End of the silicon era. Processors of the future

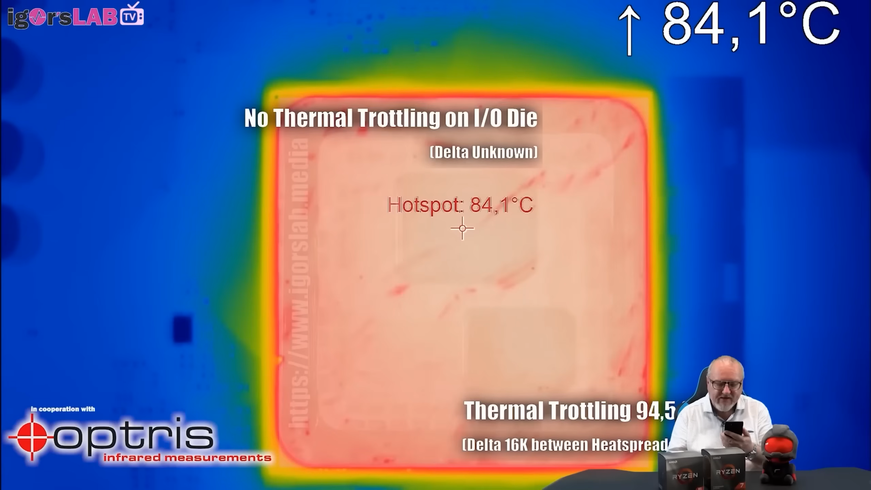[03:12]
The small 7 nanometer chips, even without overclocking, easily reach the temperature of 90 degrees Celsius.